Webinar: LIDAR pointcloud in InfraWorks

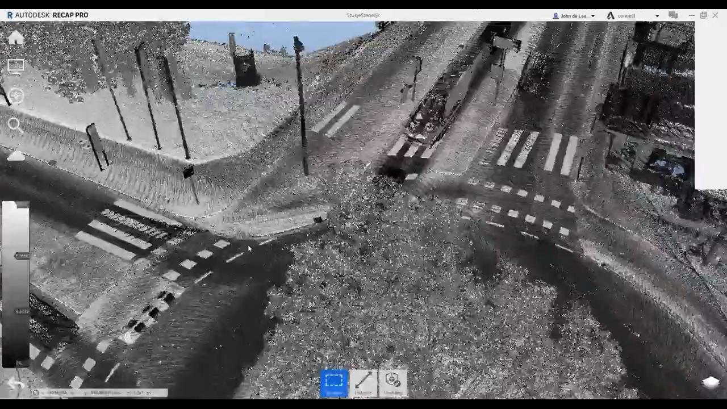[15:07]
En we zien dan bijvoorbeeld heel goed waar bepaalde
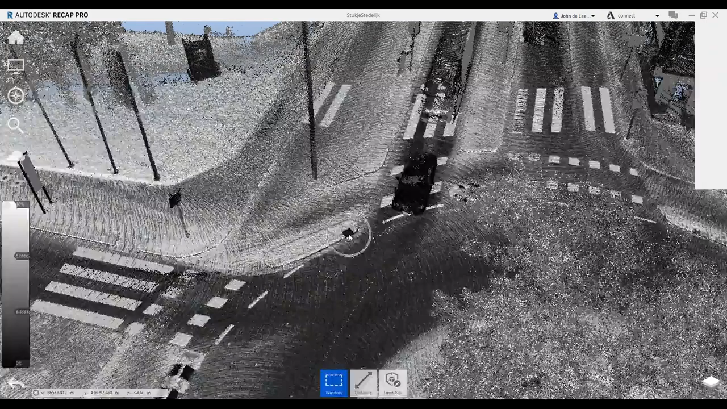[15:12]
En zo zie je bijvoorbeeld hier al heel goed een donker vlekje,
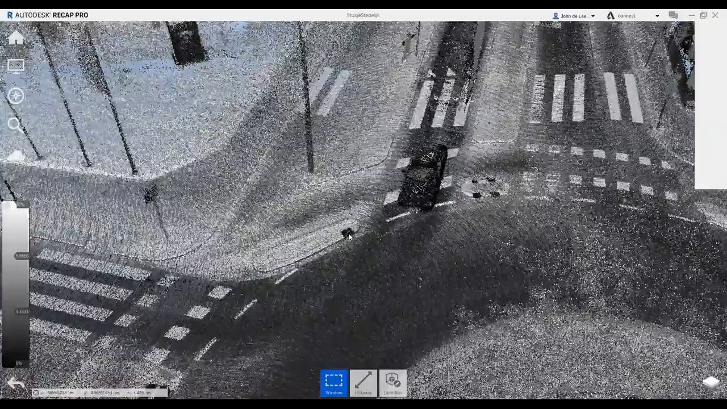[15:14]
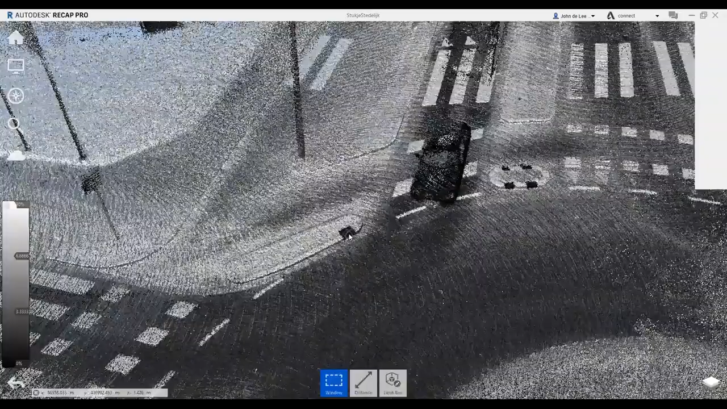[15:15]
een kolk in de trottoirwand zitten.
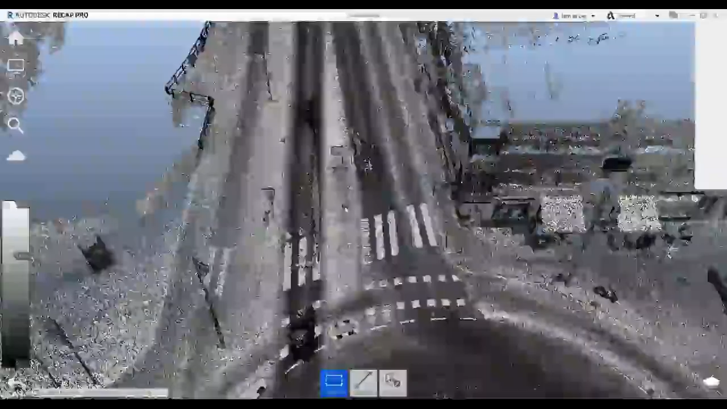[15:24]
Maar ook wegbeleidingen en dergelijke geeft
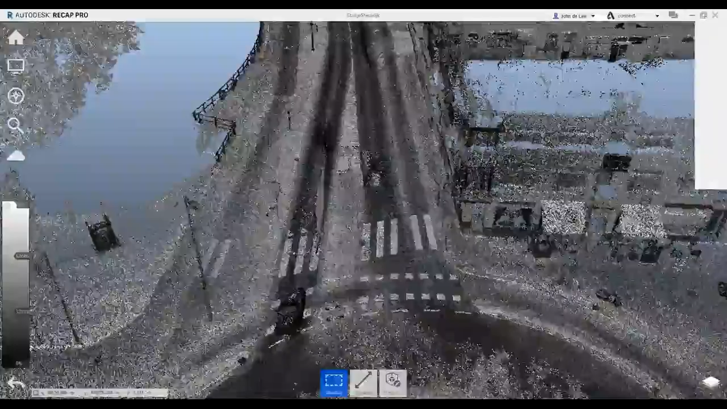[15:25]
een heel duidelijk beeld met die intensiteitsmapping.
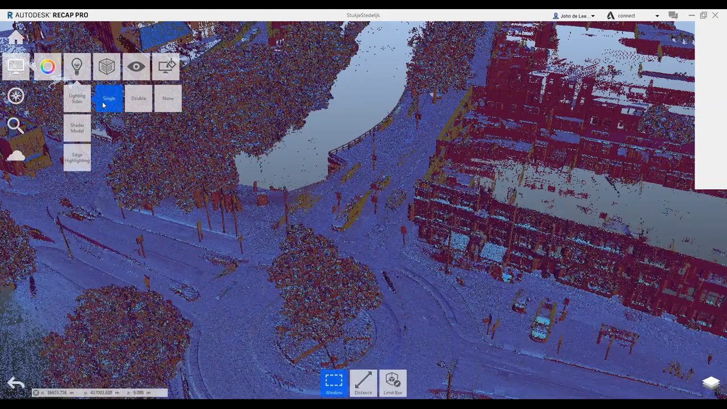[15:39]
Ik zal hier en daar ook wat verschillende lichtinstellingen laten zien, zodat het wat,
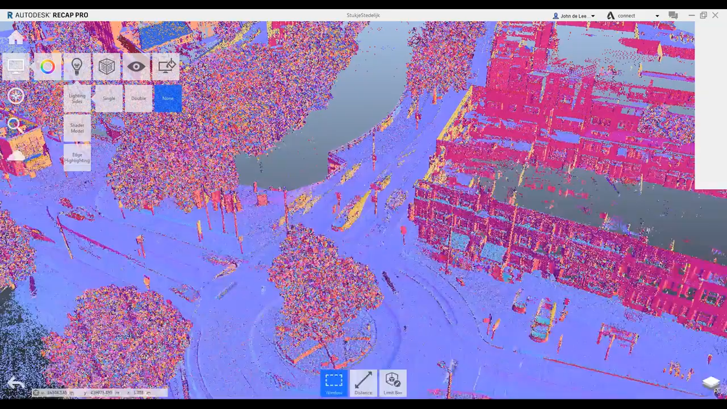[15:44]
denk ik, wat duidelijker wordt op het scherm.
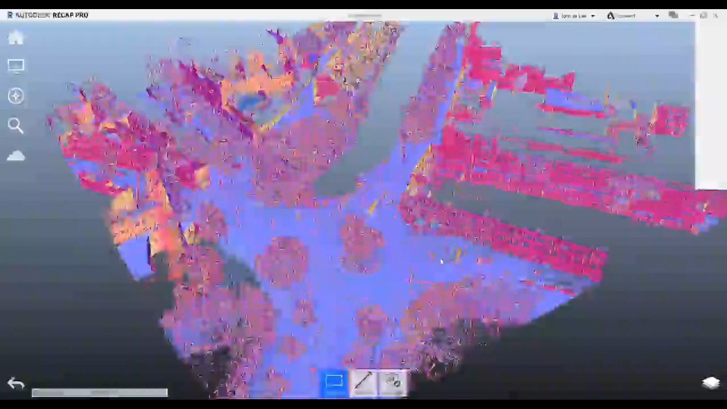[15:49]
Nou, dit zijn dus de richtingen eigenlijk van de puntjes.
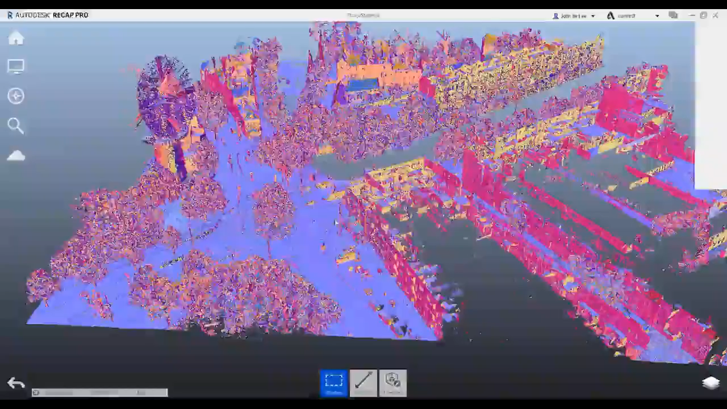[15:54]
De vlakjes die in de puntenwolken zitten, die krijgen dan een specifiek kleurtje. En zo kun je al heel snel de bepaalde vlakken onderscheiden,
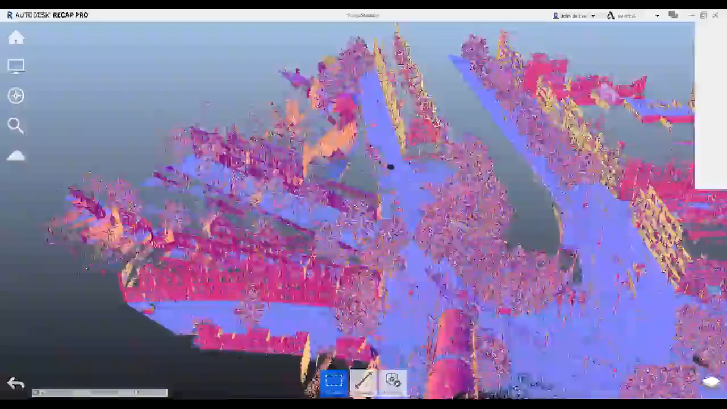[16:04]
die je eventueel ook in de software kunt gaan selecteren eigenlijk.
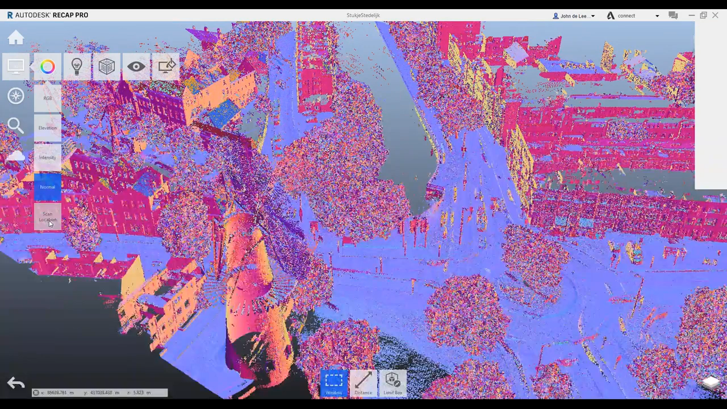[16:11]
En als laatste hier de scan location. En ook dat kan eventueel
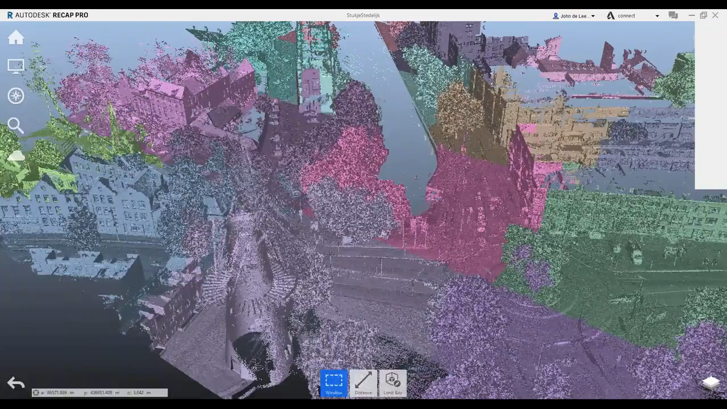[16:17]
een interessante zijn. Bepaalde gebieden die dus eigenlijk door een scan,
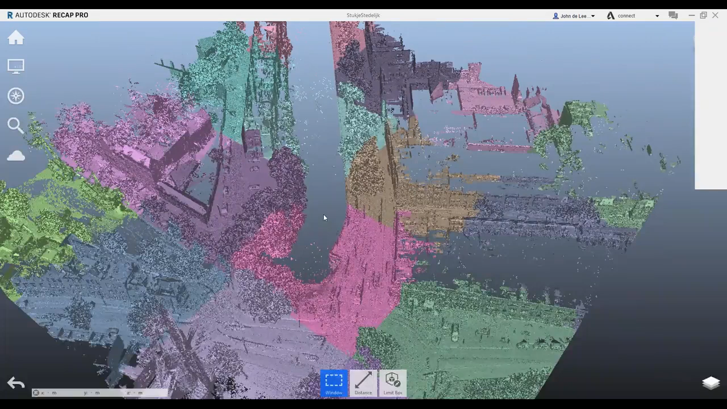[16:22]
of althans hoe de verschillende LAZ-files eigenlijk binnengeladen worden. En dan zie je de verschillende gebieden, hoe die tot stand gekomen zijn.
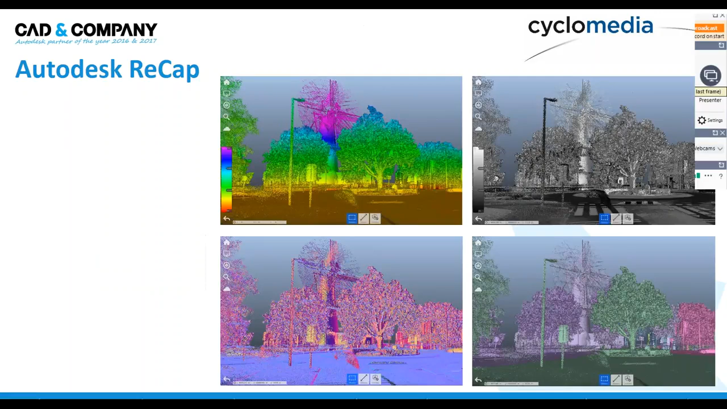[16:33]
Wat ik ga laten zien dus, is hoe je een simpele stukje van de puntenwolk in een laagje kunt zetten. En dat kunt bewaren eigenlijk voor later gebruik. Dus bijvoorbeeld het gebruik in AutoCAD. Daarmee zal ik hem eventjes terugzetten naar de simpele RGB-waarde.
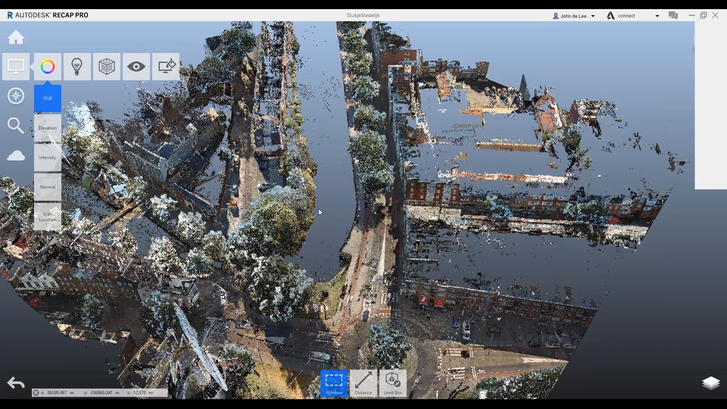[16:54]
En zal ik mijn aandacht eens even gaan richten hier op deze rotonde hier.
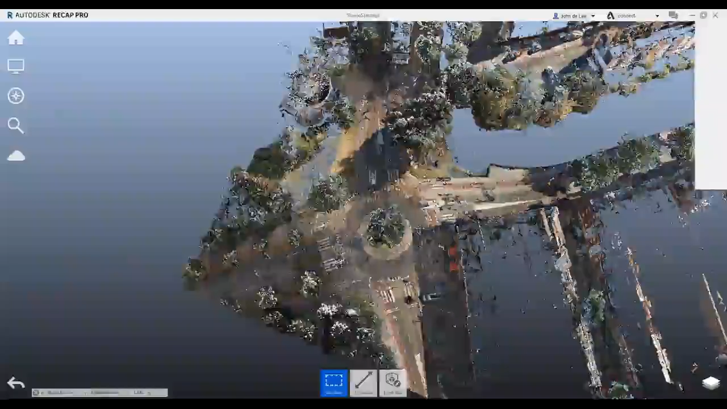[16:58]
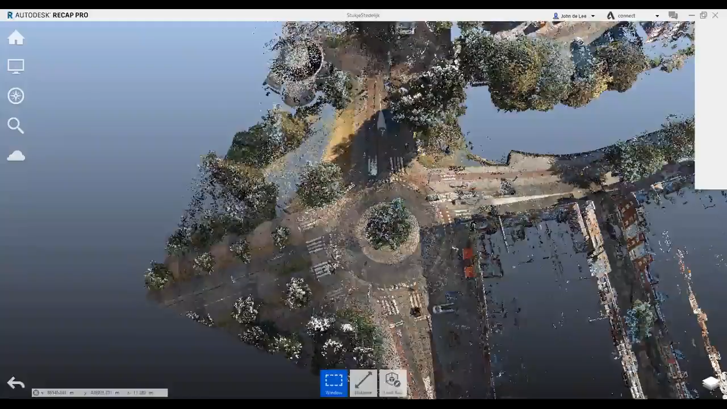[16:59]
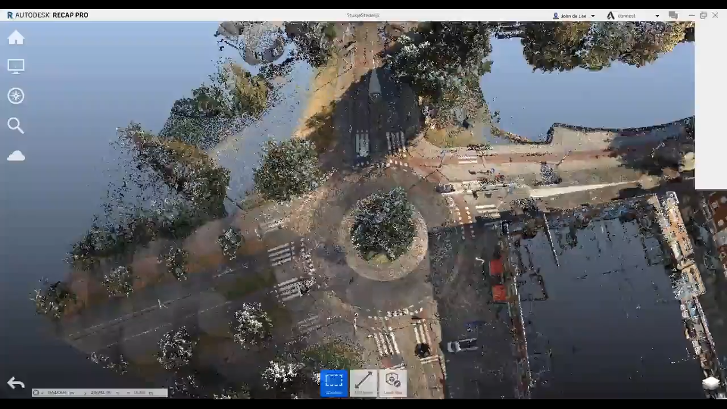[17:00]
Die daar zit. Het is nu namelijk gewoon een heel gebied.
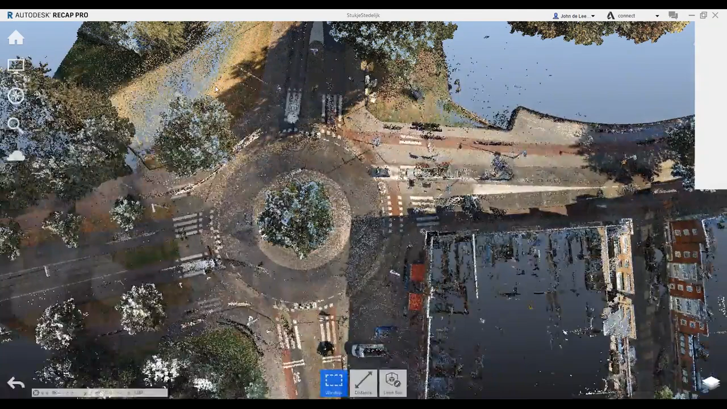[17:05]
En het kan best zijn dat je hier wat ontwerp voor gaat maken.
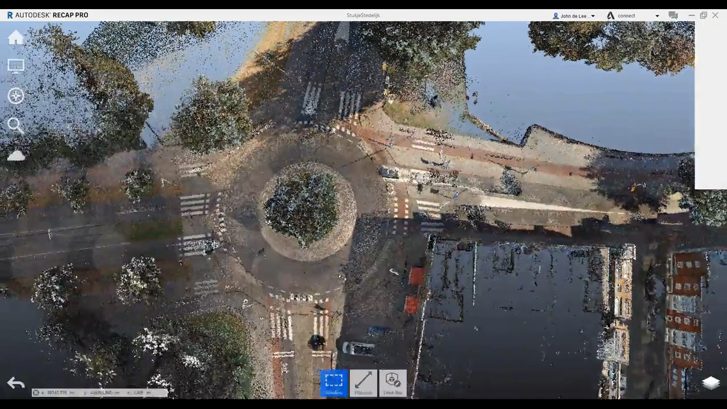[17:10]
En dat je een goed uitgangspunt wil hebben voor wat betreft de hoogtes. Nou, software biedt een aantal selectiemethodes. De fence-selectie is eigenlijk een polygon-selectiemethode. Je bent daarin vrij dus eigenlijk om een selectie te maken van een specifiek gebied. Ik doe dat nu dus in het bovenaanzicht.
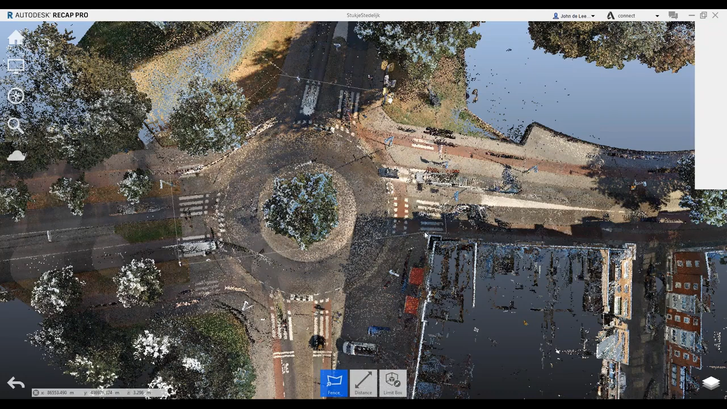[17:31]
Op deze manier ga ik er eigenlijk gewoon omheen en door te dubbelklikken wordt in feite zo'n gebied geselecteerd. En dan heb ik de mogelijkheid om dat dus hier op een region te plaatsen. En dat kan een region zijn die ik al eens eerder heb aangemaakt, of dat kan ook een nieuwe region zijn. En een nieuwe region kan dus gewoon een naam mee krijgen. Ja, het rotonde gebied bijvoorbeeld.
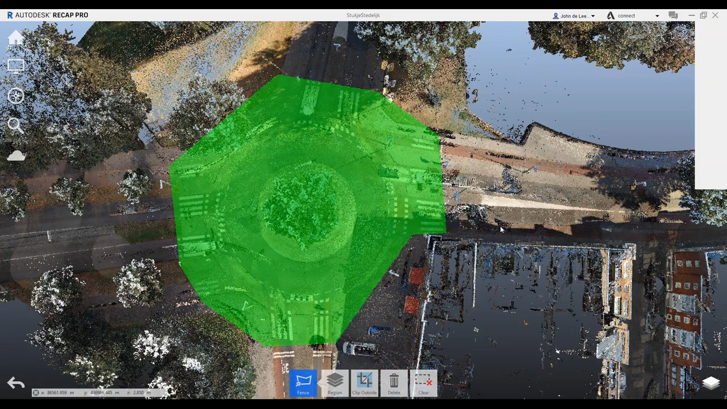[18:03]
En zo heb ik die als ware die region aangemaakt. En vervolgens heb ik hier aan de rechteronderkant een mogelijkheid om al die regions dus in feite
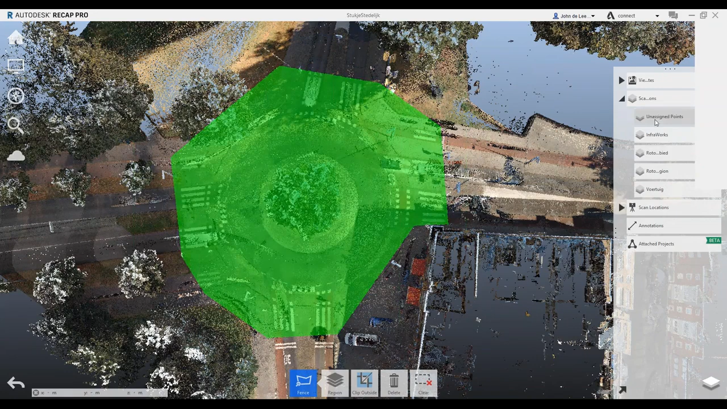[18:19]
te gaan bekijken. En ik kan die ook door er overheen te bewegen. Als het ware hier zie je dus in feite die verschillende gebieden allemaal gaan oplichten. En kan ik hem bijvoorbeeld ook uitzetten.
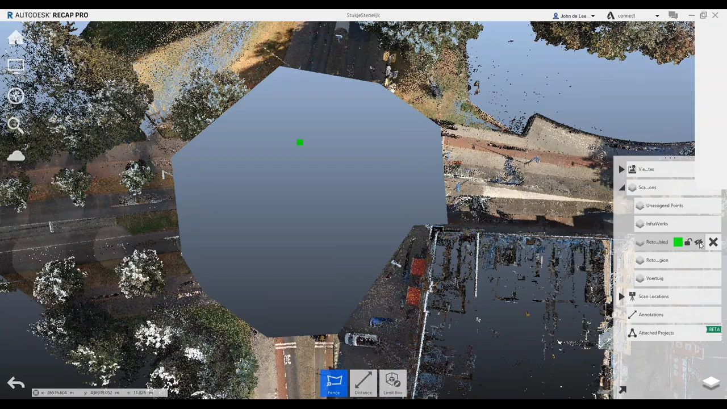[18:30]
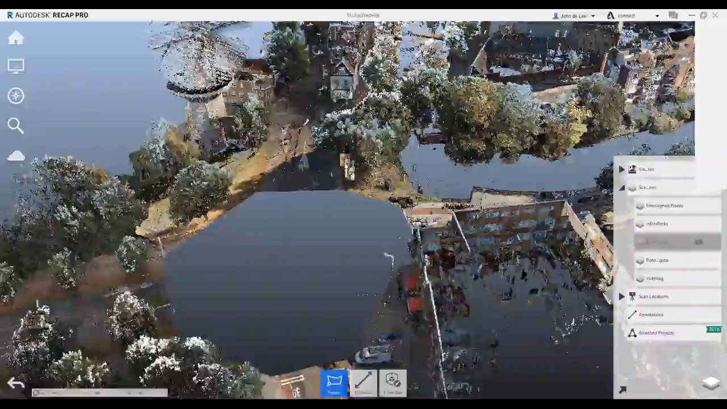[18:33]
En zoals je nu ziet, heb ik dat hele gebied wat ik net heb geselecteerd, kan ik dat uitzetten.
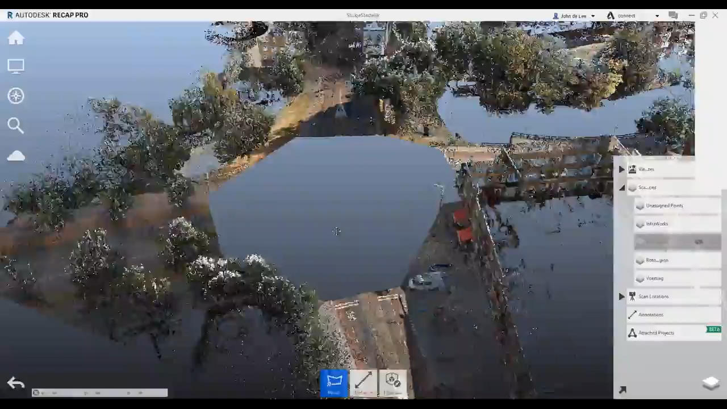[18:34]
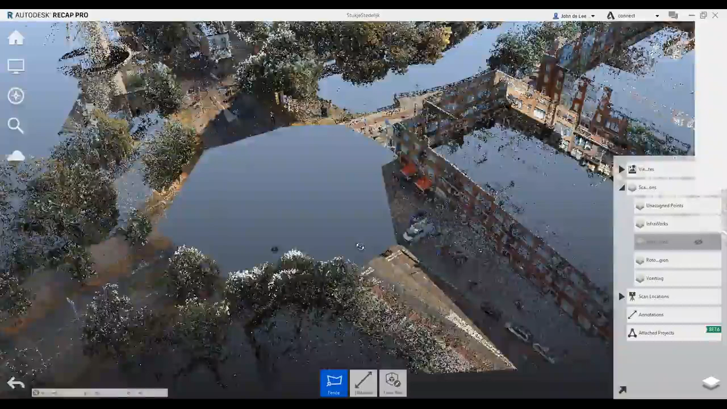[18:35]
Andersom kan ik ook dat gebied juist aan laten staan en de andere gebieden die er bijvoorbeeld in zitten,
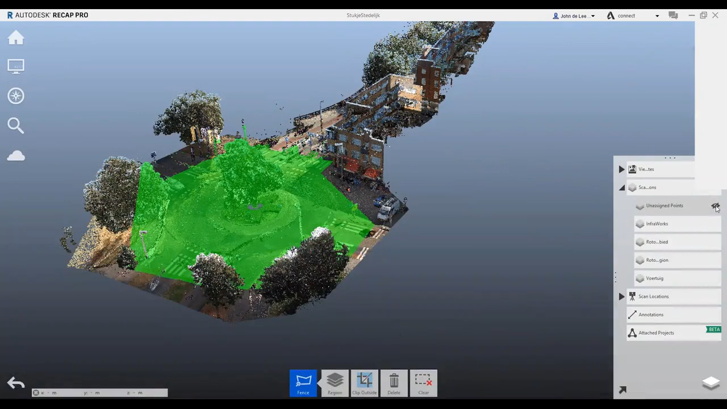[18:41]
ook weer uitzetten.
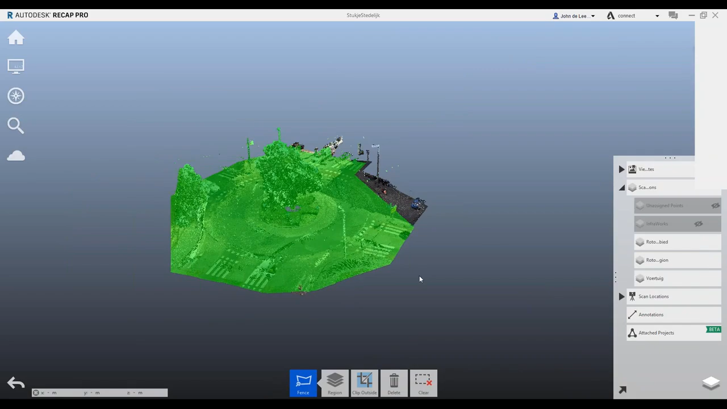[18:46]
En dat levert je natuurlijk een stukje van de puntenwolk op.
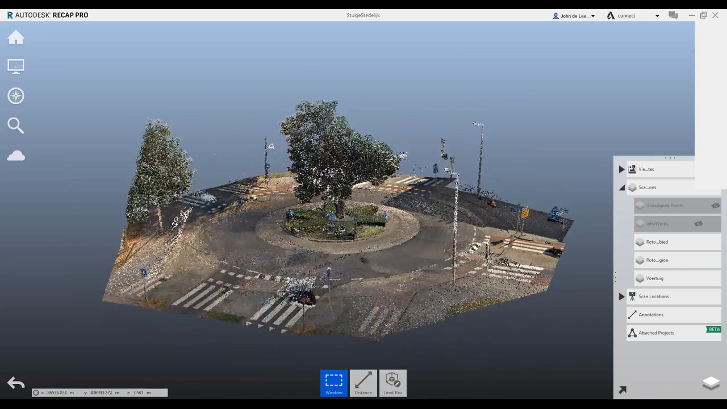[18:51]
En ik heb dat nu vrij grof gedaan, hè, van bovenaf. Dus alle punten die boven het maaiveld zitten, die zitten daar nog in.